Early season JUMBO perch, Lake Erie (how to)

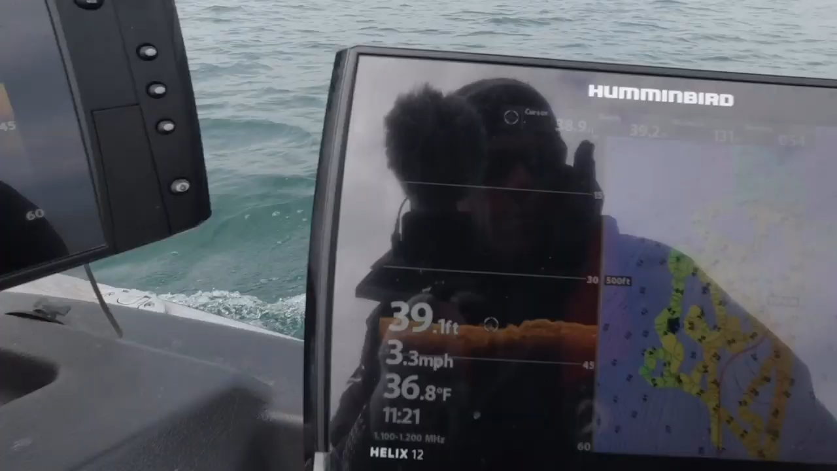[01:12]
On screen: depth 39.1 ft, water 36.8°F, speed 3.3 mph
we're physically just looking for there's lots of options you can use for your screens right
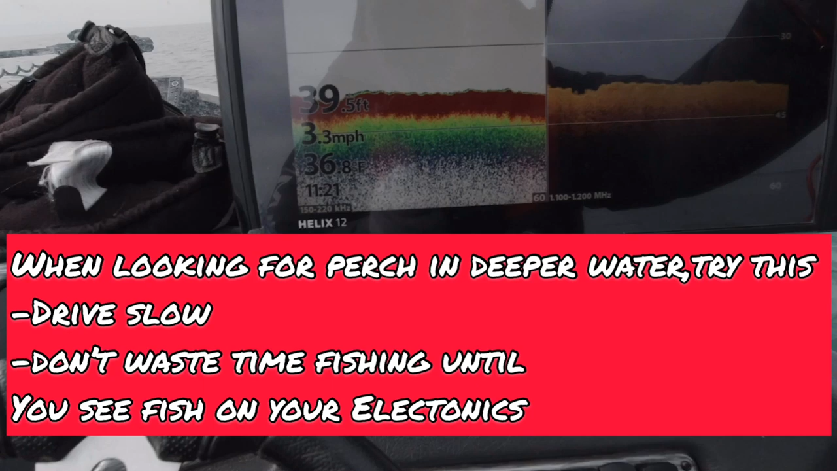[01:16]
On screen: depth 39.5 ft, water 36.8°F, speed 3.3 mph
but the down imaging the transducer on
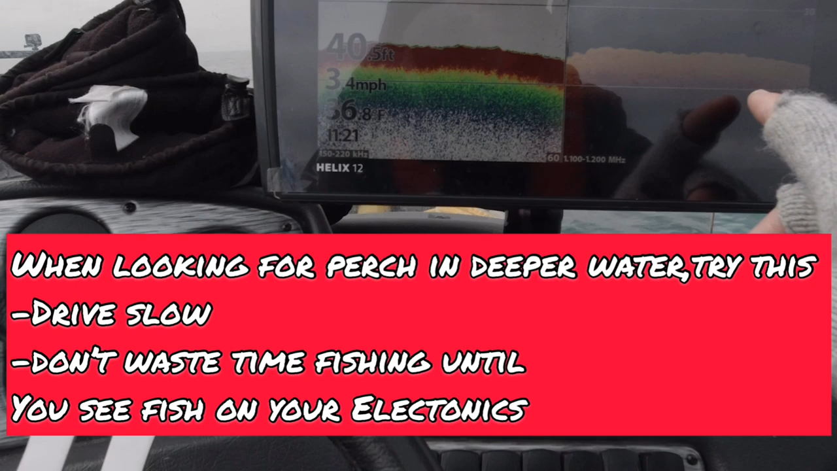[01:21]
On screen: depth 40.5 ft
this gen 3 mega is super clear and it picks up
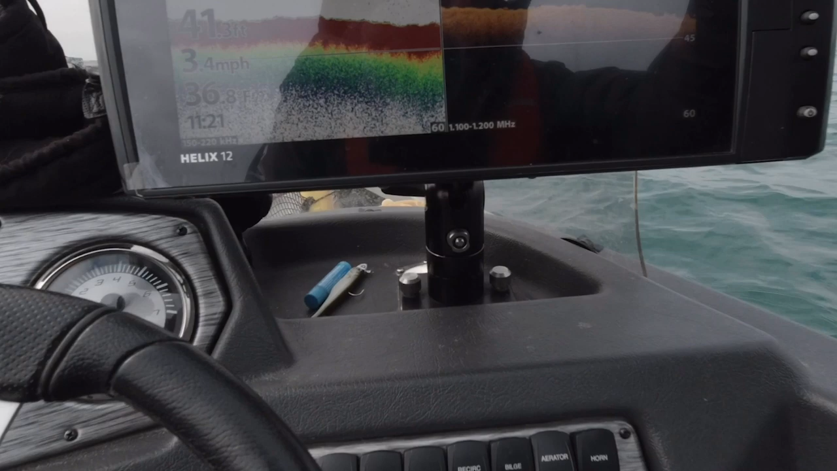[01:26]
On screen: speed 3.4 mph
incredible details that help so much so again we've got some stuff going on here that looks
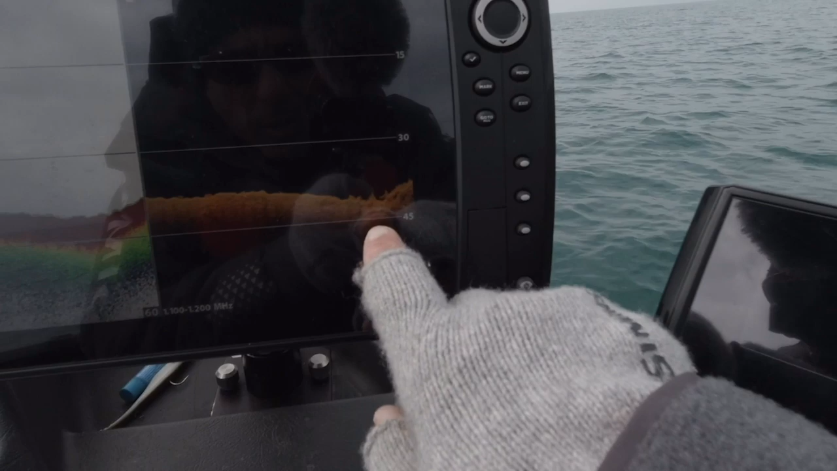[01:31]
promising but what are they right so let's put a mark
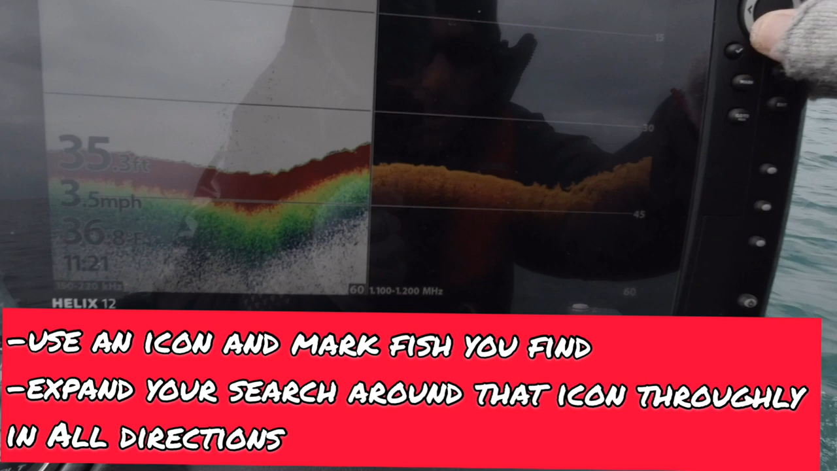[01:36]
On screen: depth 35.3 ft, water 36.8°F, speed 3.5 mph
on on this guy just to check it out and I'll show you what I'm looking at I'm gonna zoom right in on this
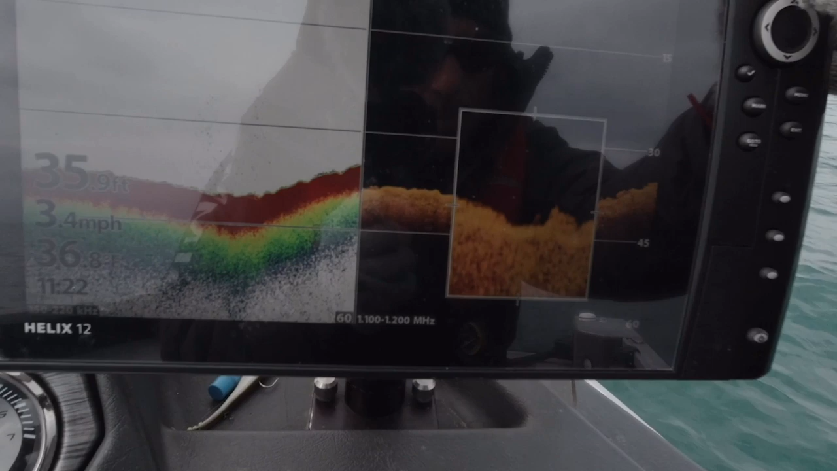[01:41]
On screen: depth 35.9 ft, speed 3.4 mph
not there it looks very fishy to me so let's put a mark on that guy
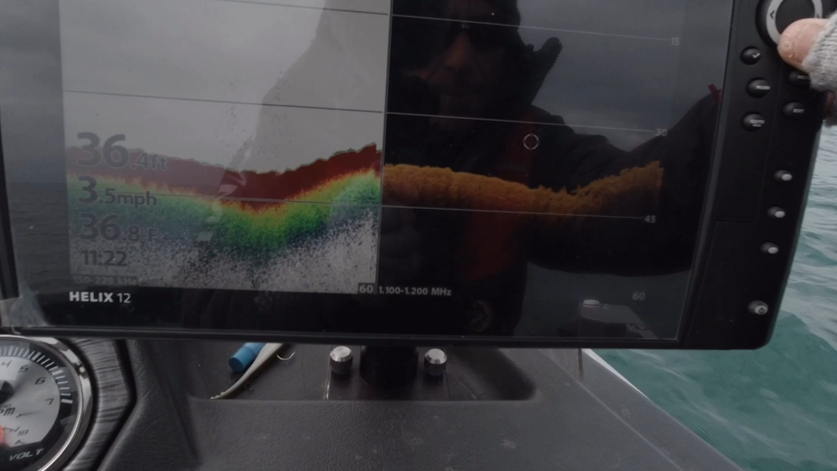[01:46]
On screen: depth 36.4 ft, speed 3.5 mph
that gives a couple little references and we'll just keep looking ideally you roll up and you
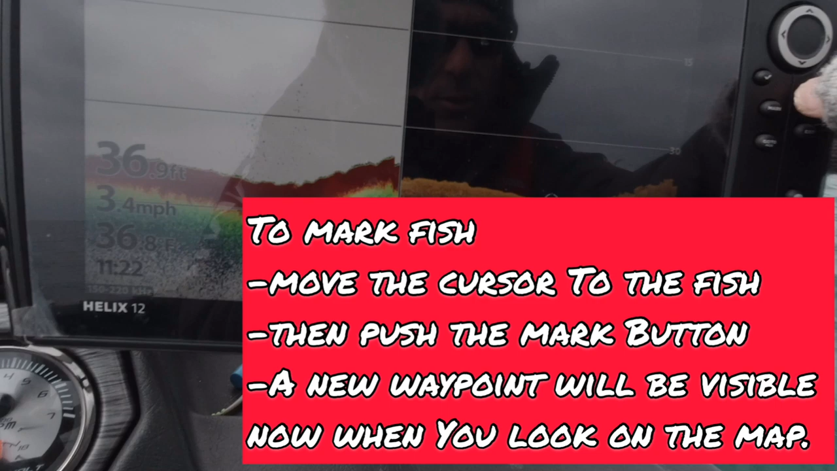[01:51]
On screen: depth 36.9 ft, speed 3.4 mph
see you know just a solid line or all kinds of different separation
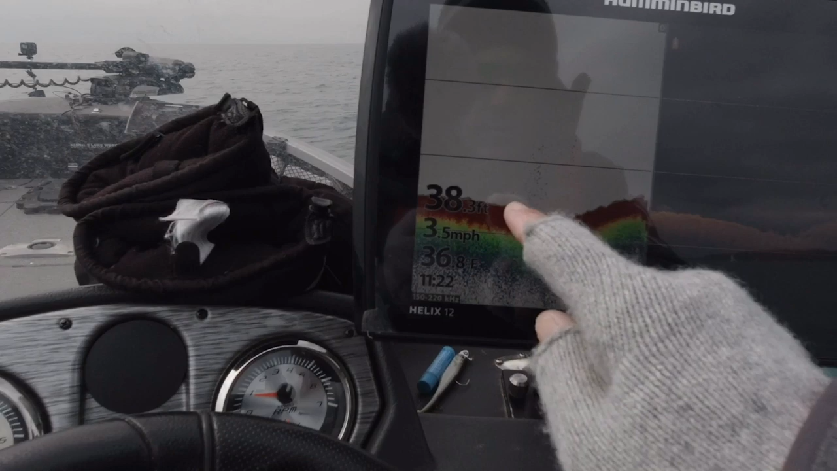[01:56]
On screen: speed 3.5 mph
mass you know tight to the bottom so we'll spend some time here we'll zigzag
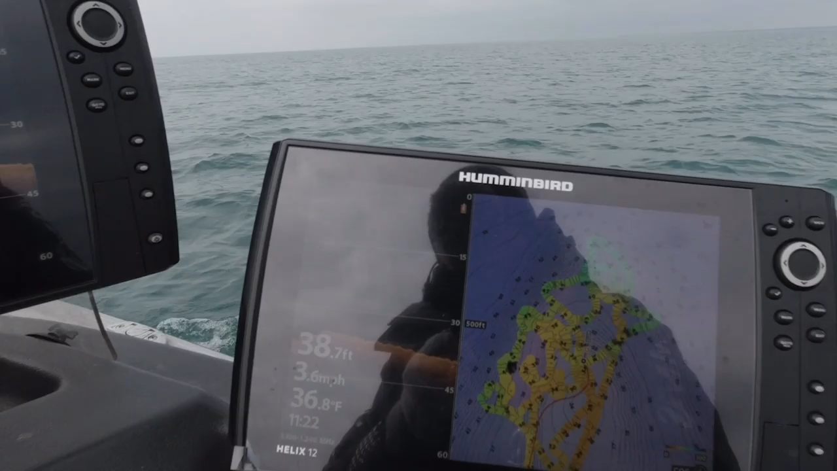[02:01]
around
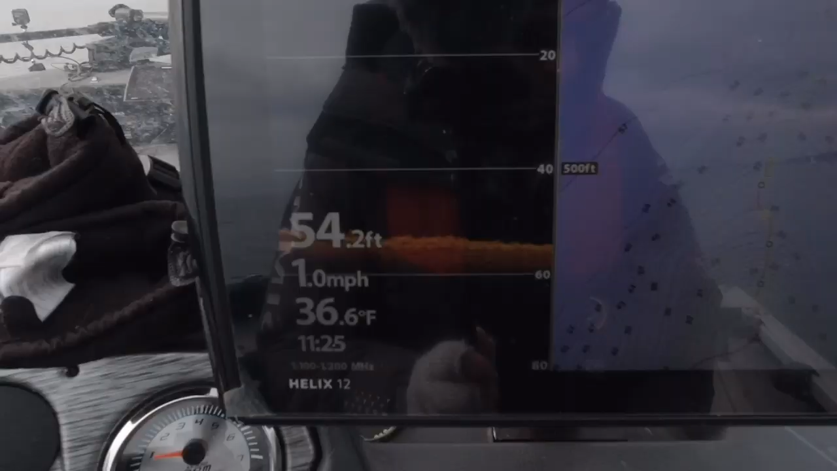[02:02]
On screen: depth 54.2 ft, water 36.6°F, speed 1.0 mph
because that might be the scenario if we don't find a giant school of them sometimes pay
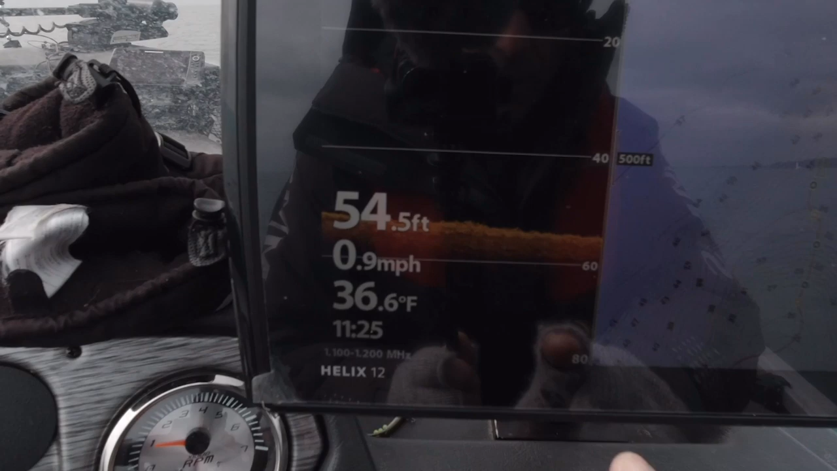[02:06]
On screen: depth 54.5 ft, water 36.6°F, speed 0.9 mph
attention to those small isolated marks because there could be groups of 20 down there but
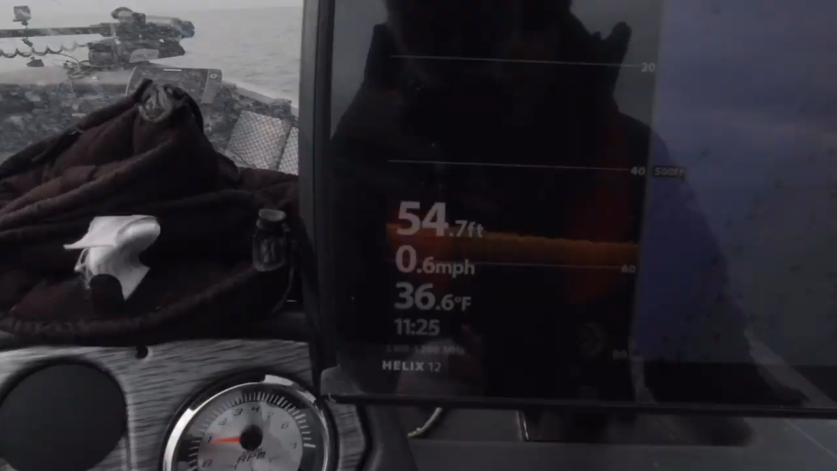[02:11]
On screen: depth 54.7 ft, water 36.6°F, speed 0.6 mph
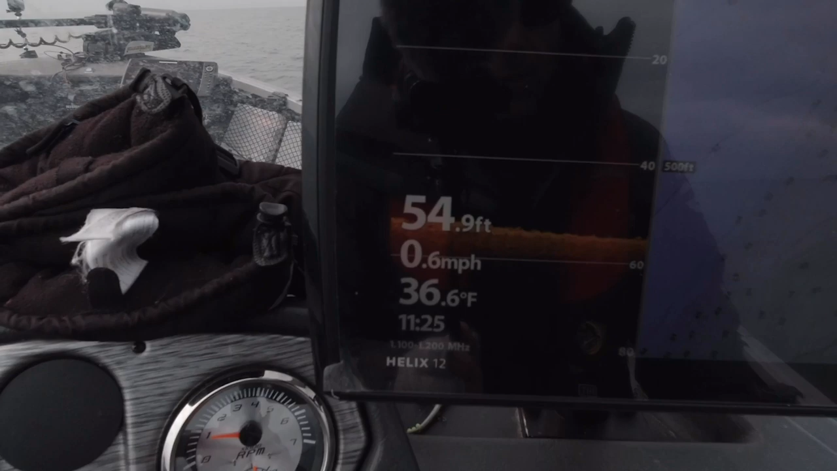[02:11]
On screen: depth 54.9 ft, water 36.6°F, speed 0.6 mph
it's worth taking a look when you start to see consistency in a small area like in this range here